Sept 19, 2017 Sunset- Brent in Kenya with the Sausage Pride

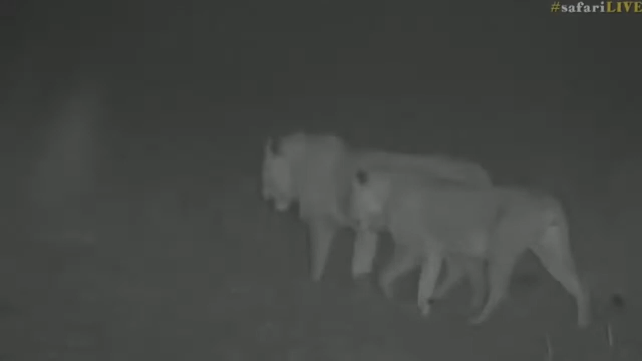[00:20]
dave can we kill this top light sorry i'm being covered in bugs at least i'm not trusted and i don't cry about it hey trust okay thank you let's keep up with them now now occasionally you'll
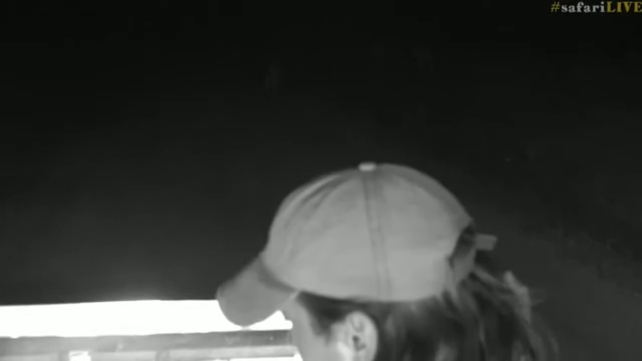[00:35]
see at the flash of my spotlight i'm just making sure to see if there's anything up ahead of them but
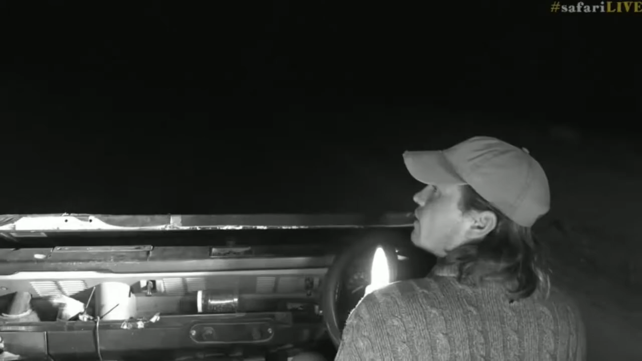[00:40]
other than that we're gonna be in the dark tonight we're hunting lions so scary not really very exciting remember
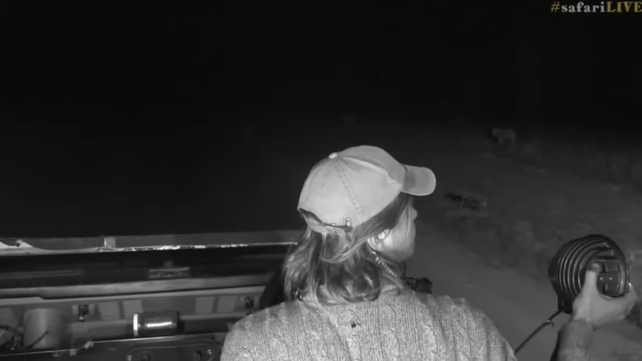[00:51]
this is a hundred percent live from kenya we are following the gorgeous sausage pride out on the hunt
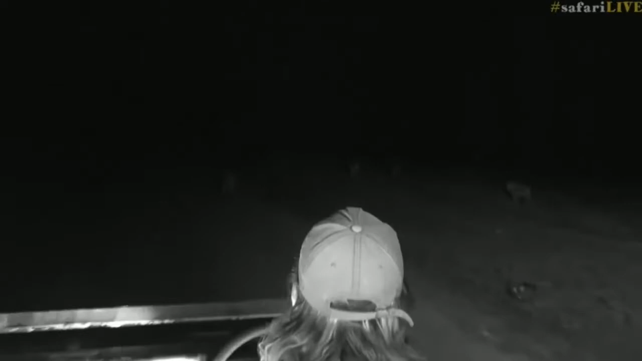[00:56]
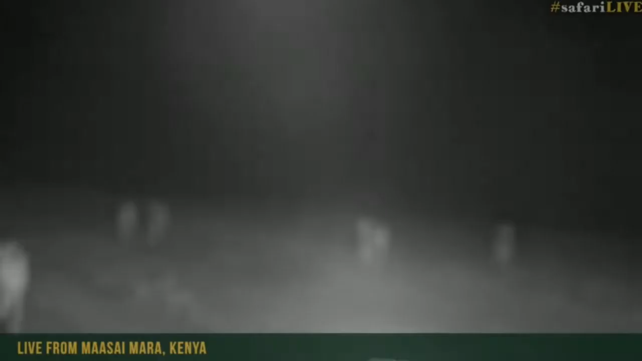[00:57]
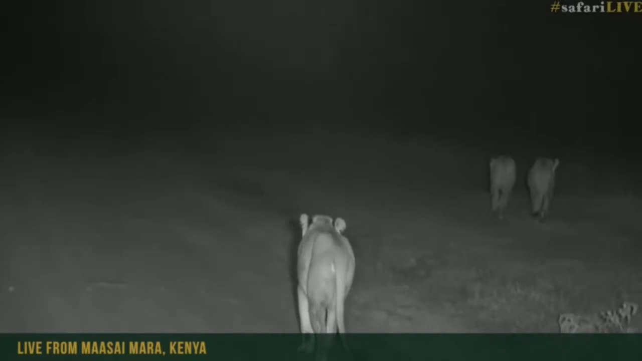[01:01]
so make sure that male is the big male coming to join us
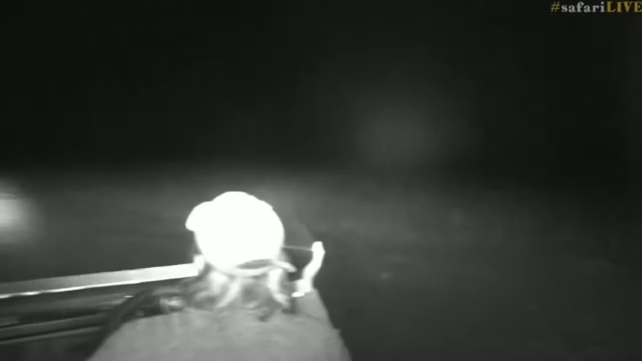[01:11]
he is too so the cubs have stayed behind the big boy is coming up behind us
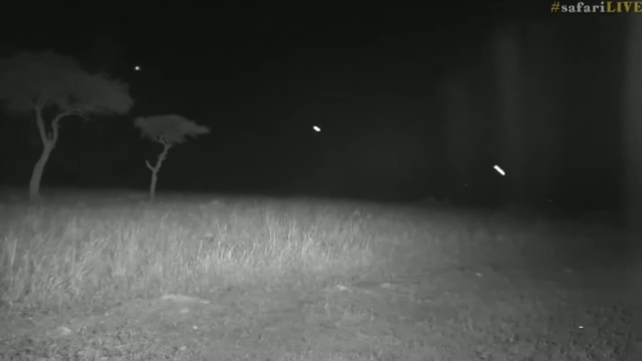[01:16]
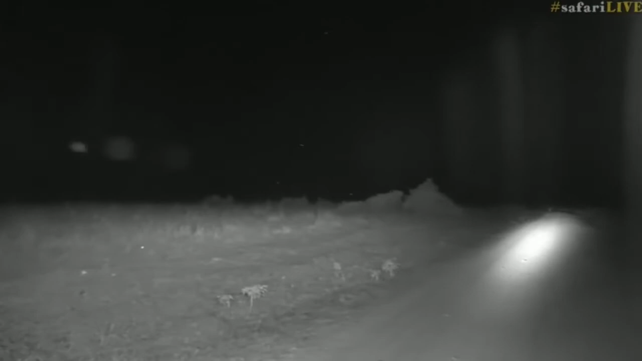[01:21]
there he is right in the distance there just out of your light i'll put mine on he'll be waiting to take advantage of whatever the girls catch
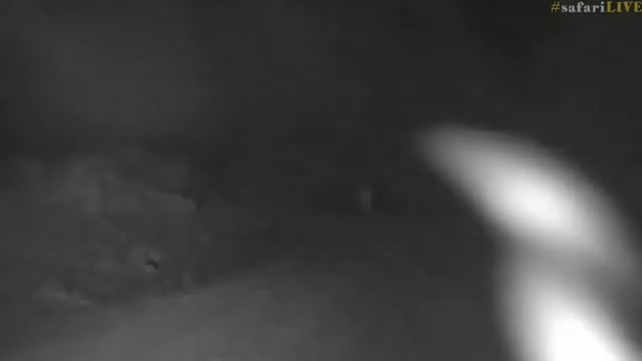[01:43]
it is an absolutely gorgeous gorgeous gorgeous gorgeous evening here in the mara there is not a breath of wind the stars are out there's no sign of us getting drenched which is always quite nice
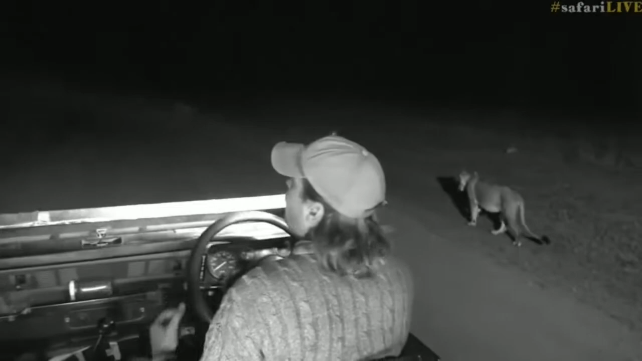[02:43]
you would actually describe the the greater kruger as arid where there is um the mara is quite wet
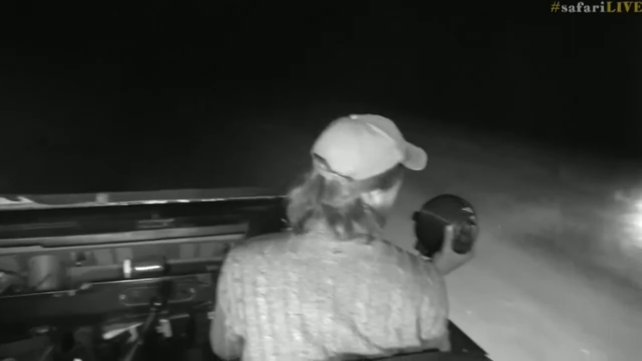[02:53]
so not starving but definitely could do with a meal she's a bit stiff in the back hips there that's quite often with lions when they start getting moving first time in the evening um their little injuries and niggles take a while for them to sort of stretch out